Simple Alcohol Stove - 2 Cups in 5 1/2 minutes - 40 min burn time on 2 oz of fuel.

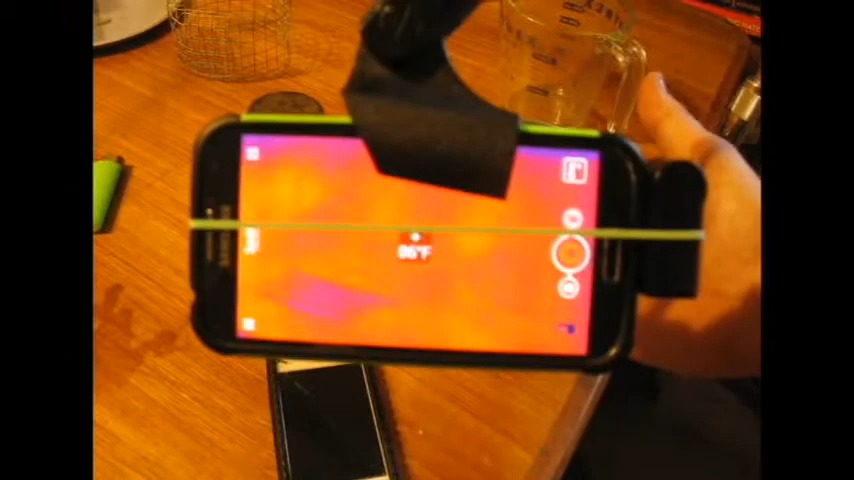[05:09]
See how my hand is 86.
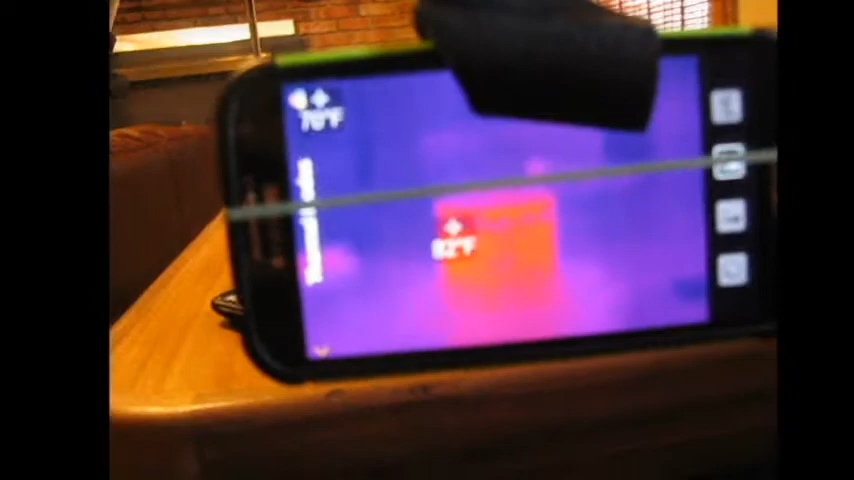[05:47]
So we're starting off the stove's at 82 degrees.
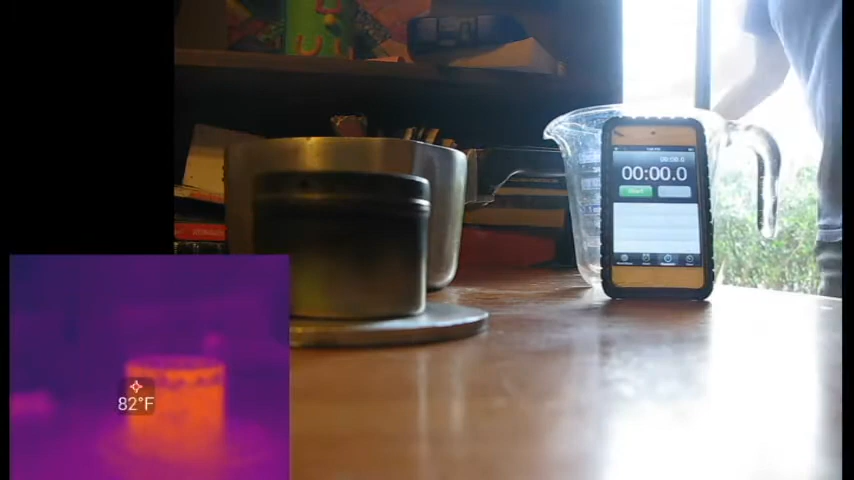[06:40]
On screen: spot 82°F
Alright. I'm going to turn the lights off cause the flames are really blue at first.
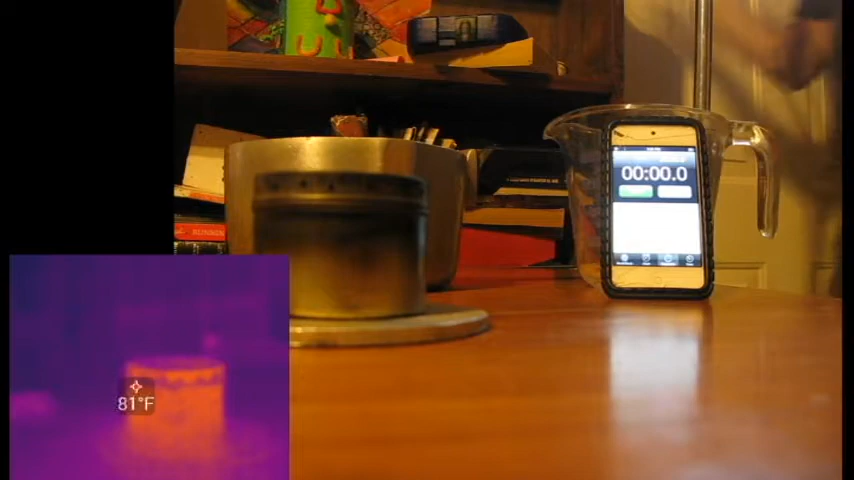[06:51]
On screen: spot 81°F
And I want you to be able to see the flames. It's going to look a little dark. Here's how I light my stove.
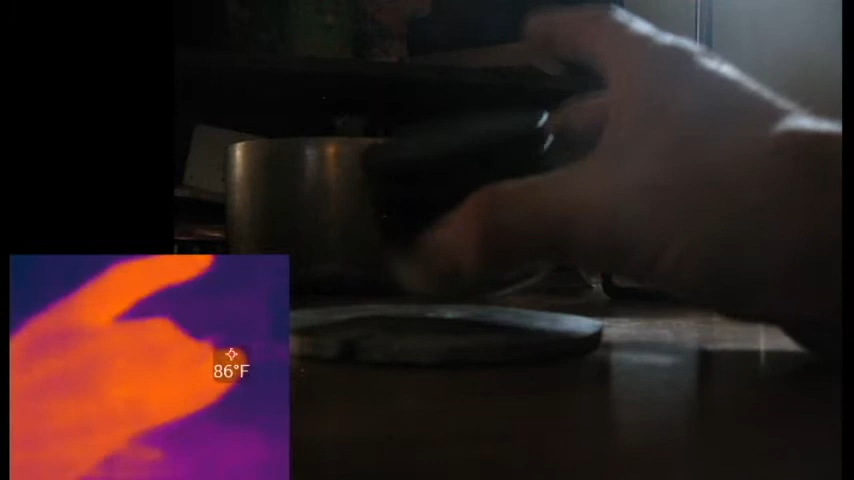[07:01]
On screen: spot 86°F
And a little bit of that fuel will drip out around the edge of the can. And it will ignite it.
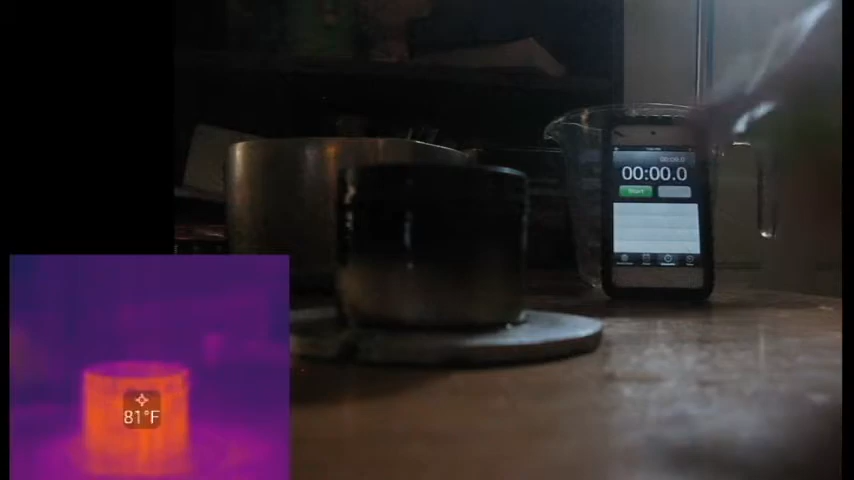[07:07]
On screen: spot 81°F
What's got to happen is that alcohol's got to get up to boiling temperature.
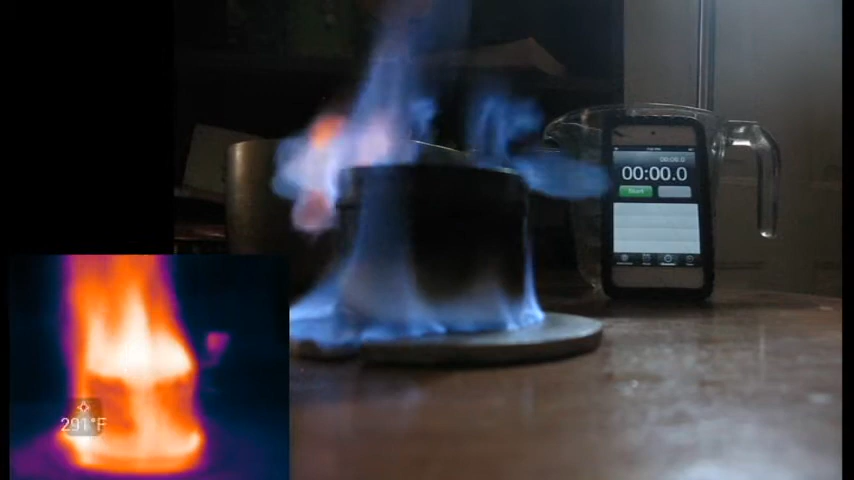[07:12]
Cause it's the vapors that are expelled through the holes are what actually burns.
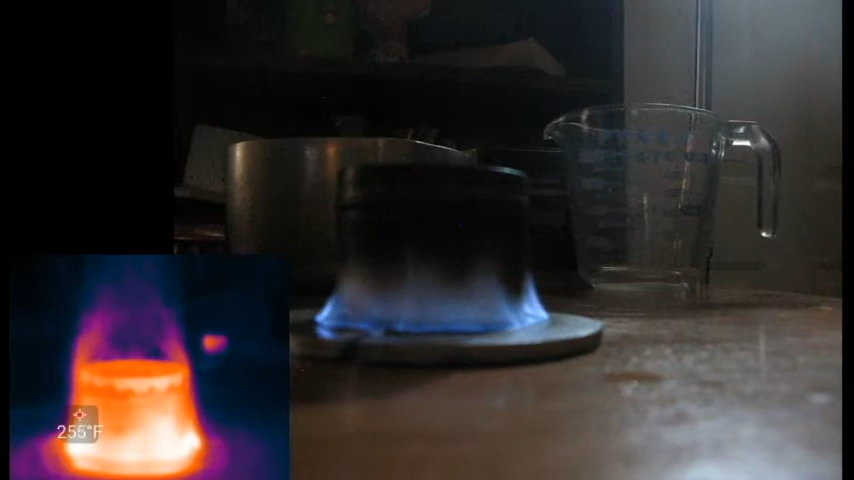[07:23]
On screen: spot 255°F
You can hear the alcohol start to boil in there maybe.
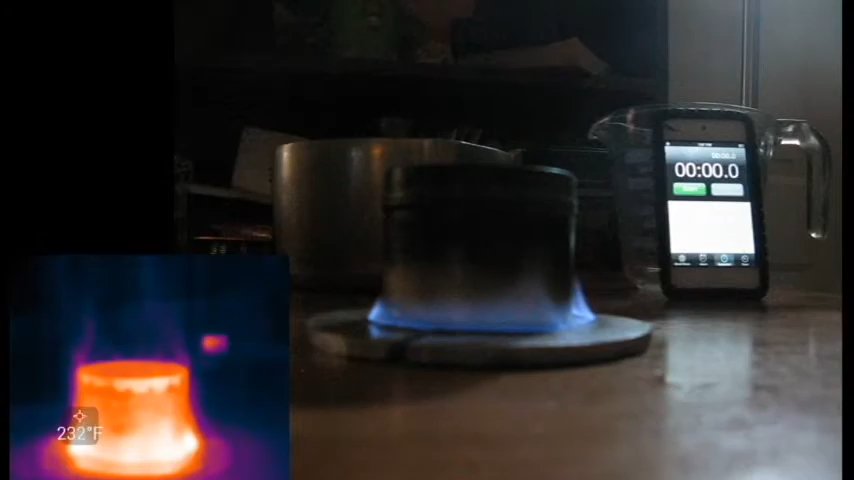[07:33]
On screen: spot 232°F
And I should be getting a little bit of flamey jets at the top here soon.
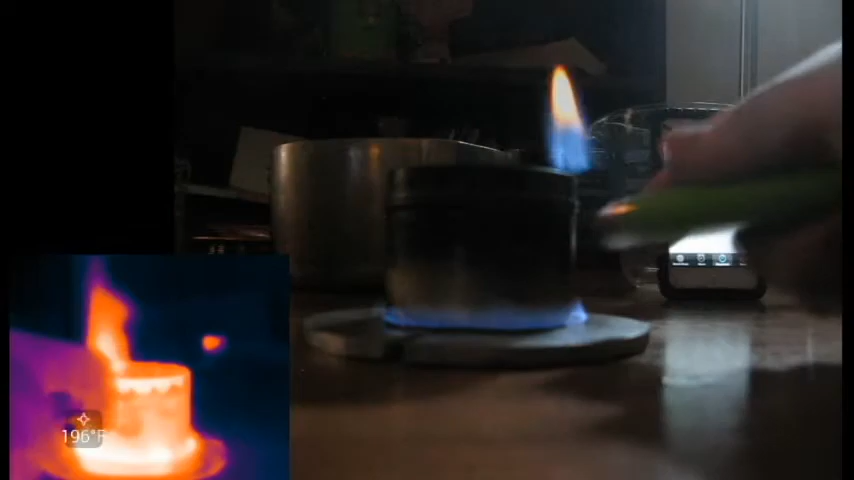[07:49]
On screen: spot 196°F
Sometimes it takes two or three maybe four times prime in it to get it to go.
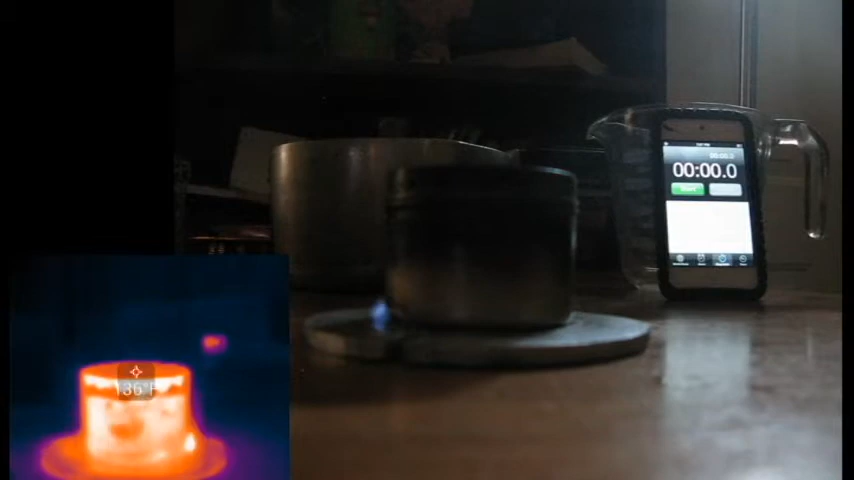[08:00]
Oh that's neat. Oh that's cool. Oh my gosh. It's doing a little circle.
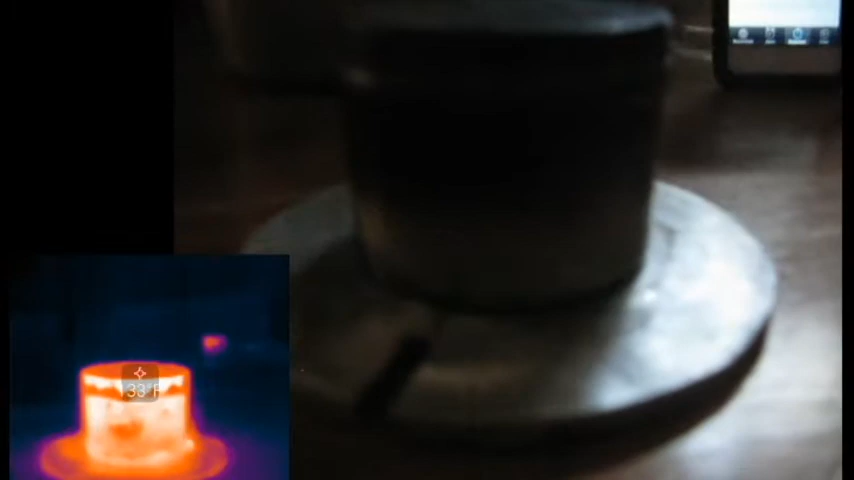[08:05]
Oh that's cool. Whoa.
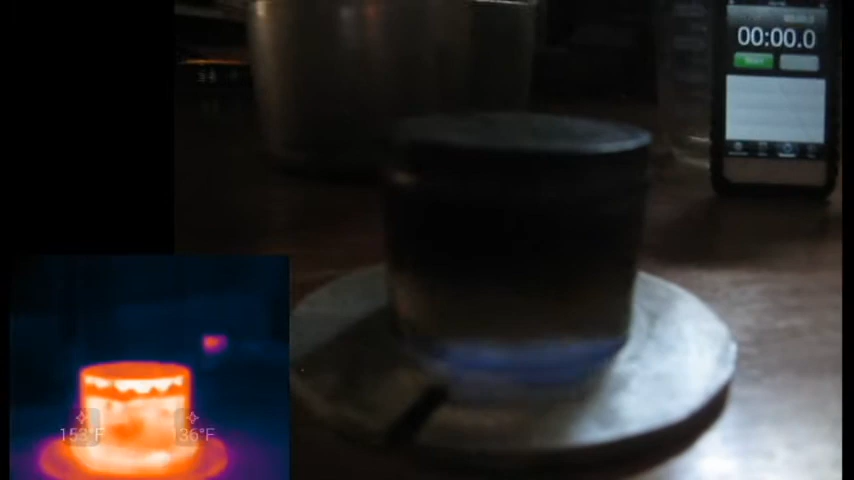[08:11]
That little beat of alcohol flame is going around in circles.
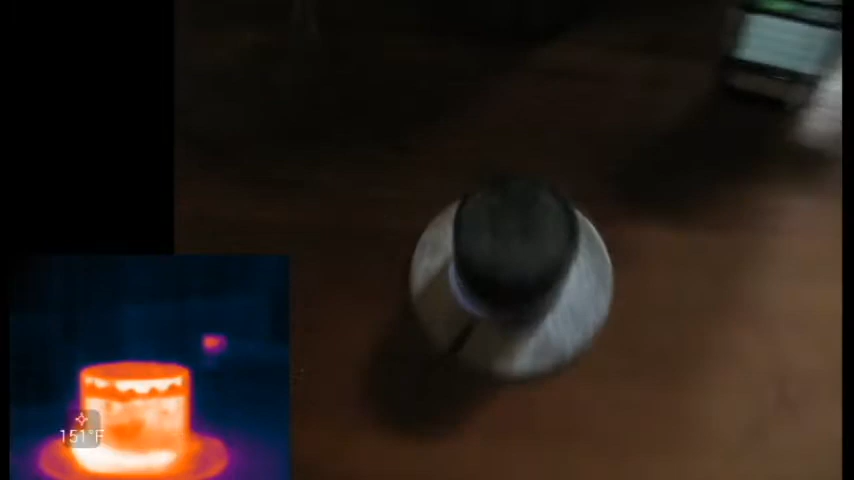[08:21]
That's pretty neat.
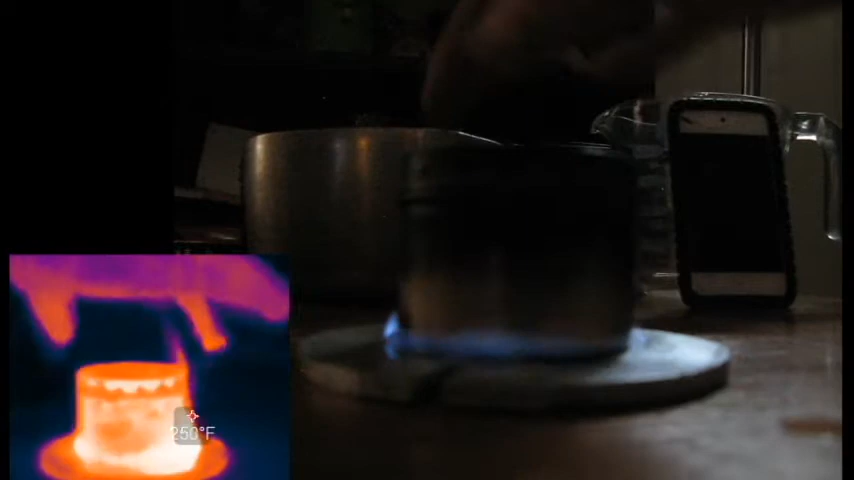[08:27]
On screen: spot 250°F
Give it a little shaky shake. There we go. Nice bloom.
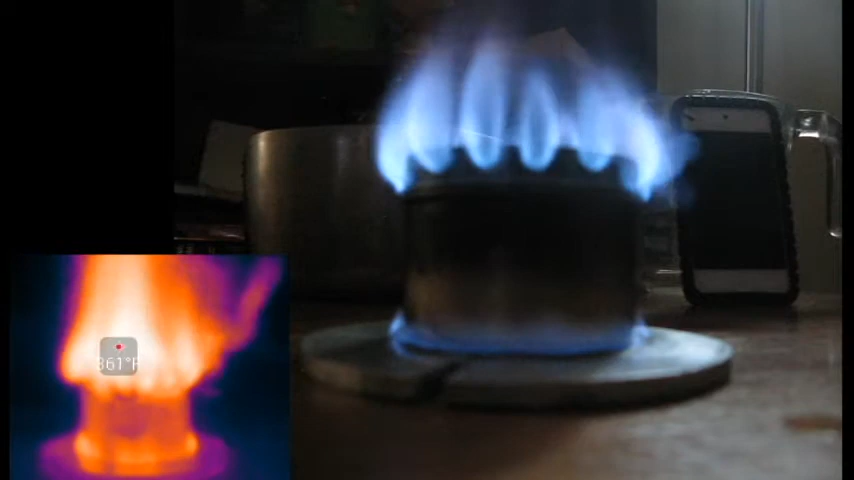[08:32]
Okay. I want to make sure it's up to speed before I start my timer here.